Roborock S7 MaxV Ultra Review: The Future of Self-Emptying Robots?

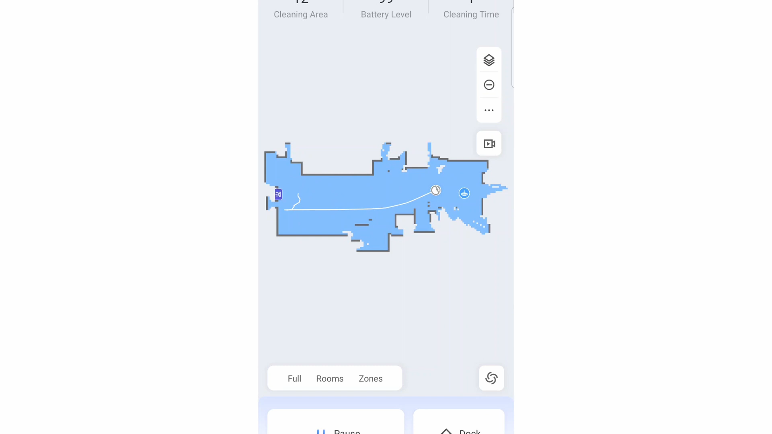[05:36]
LiDAR robots offer better precision than camera-based robots,
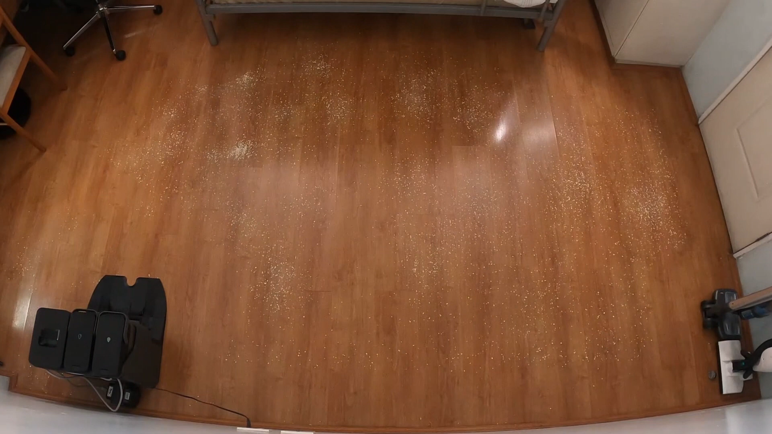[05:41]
resulting in better efficiency, which is seen in this coverage test, where it picked up nearly everything after the first pass. Like all next-generation Roborock options, the S7 Max V goes in straight lines.
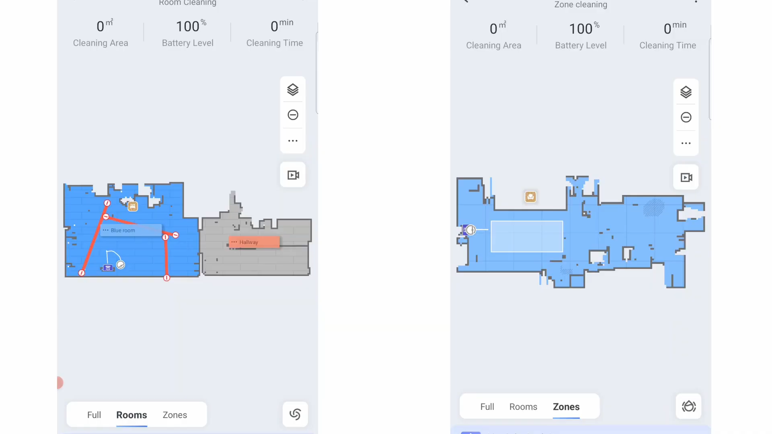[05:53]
There's also a criss-cross pattern, but it's only available when you use selective room cleaning or zone cleaning.